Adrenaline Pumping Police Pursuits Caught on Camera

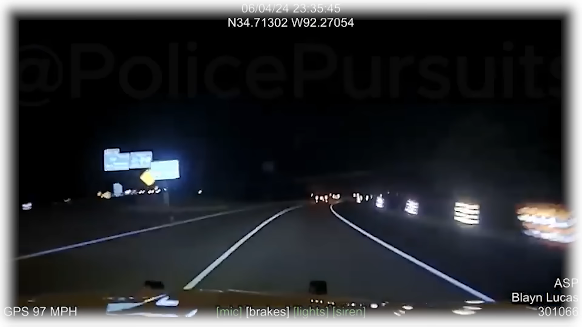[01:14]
They needed backup and called in the Arkansas State Police for help. Trooper Blaine Lucas jumped in to assist on Interstate 30 near Mile Marker 139. He took the lead in the chase at the South Interchange and quickly caught up with the Camry. When there was a gap in traffic, Trooper Lucas used a tactical vehicle intervention maneuver, tapping the front right corner of his patrol car against the left rear corner of the suspect's vehicle.
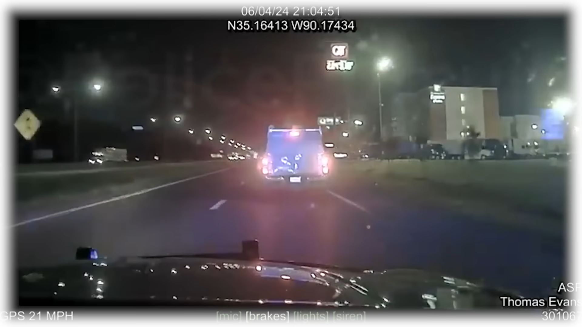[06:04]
KIA They were chasing a gold Kia Sorento with the Arkansas license plate ALB-58W. The Sorento was first seen heading north on Missouri Street before turning east on the East Service Road. Trooper Evans spotted the Sorento, speeding east on East Service Road, and took the lead in the chase as the vehicle passed 7th Street. The Sorento then got onto Interstate 40, speeding eastbound at over 120 miles per hour.
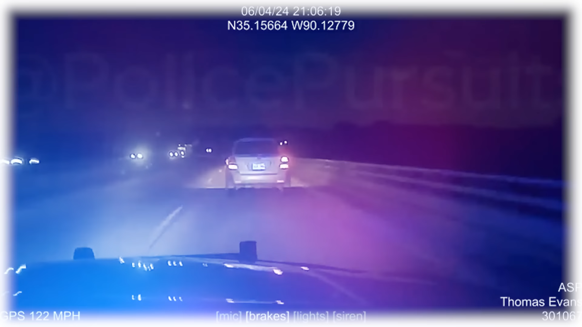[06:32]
The driver used all three lanes and both shoulders of the interstate, showing no regard for public safety. Trooper Evans tried a tactical vehicle intervention near the 282-mile marker, but it didn't work.
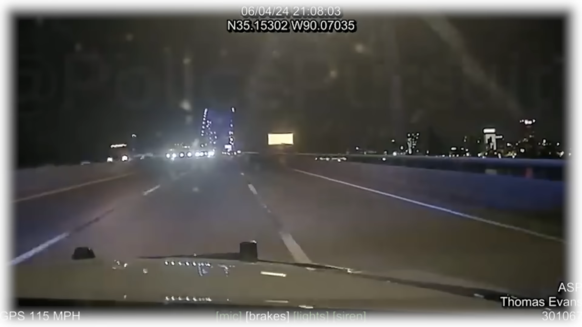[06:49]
The pursuit was called off at the Tennessee state line on Interstate 40. Number 9.
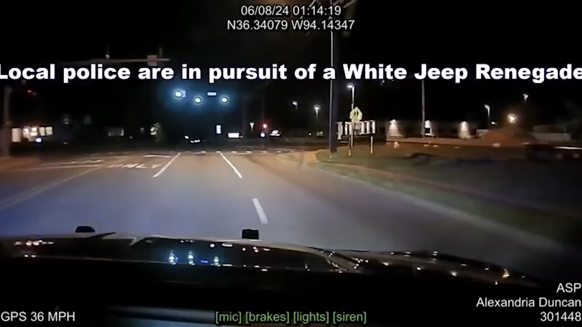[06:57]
Jeep Renegade They were hot on the trail of a white Jeep Renegade, tearing up Highway 71B, heading north towards Rogers.
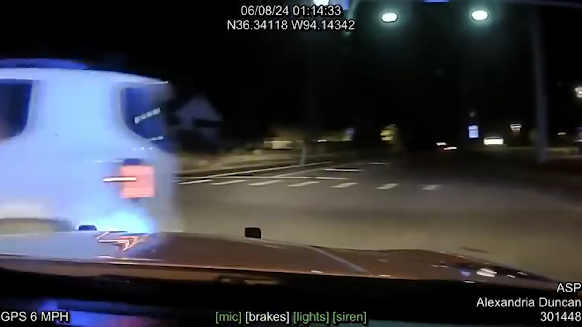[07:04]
The suspect's Jeep turned south onto Dixieland from Olive, cruising along at a slow speed.
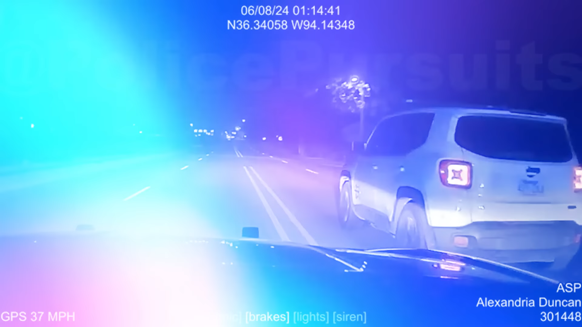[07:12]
The officer decided to pull off a slick move called a TVI manoeuvre on the driver's side. It was supposed to stop the Jeep right there on the east side of Dixieland, facing west.
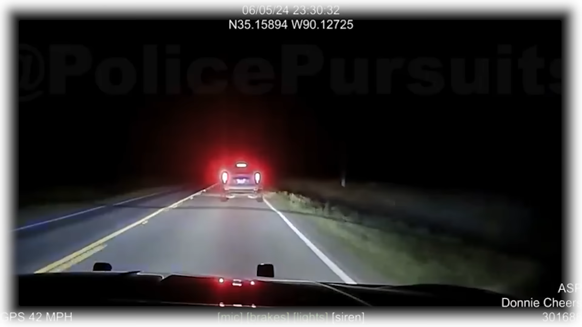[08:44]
The officer quickly took up the chase and pulled the vehicle over after it exited at Mound City.
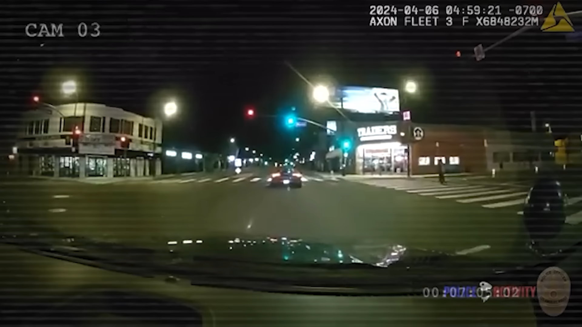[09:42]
The driver appeared to be asleep behind the wheel. With lights flashing and sirens blaring, the officers attempted a routine traffic stop. The driver, later identified as Elliot Dugan, 51, instead accelerated away, reaching dangerous speeds down Sherman Way. Moments later, the Lamborghini lost control, crashing into the median and trees along the road.
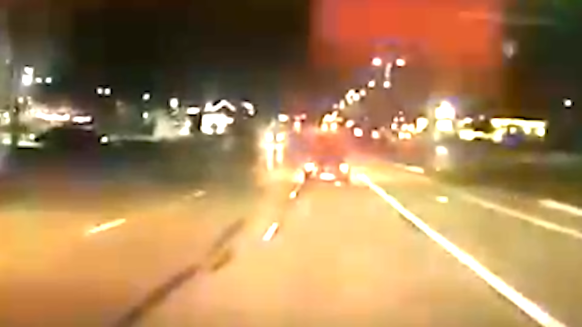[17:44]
blowing through a red light, and bam, smashed right into an SUV at 76th Street and Layton Avenue. Can you imagine?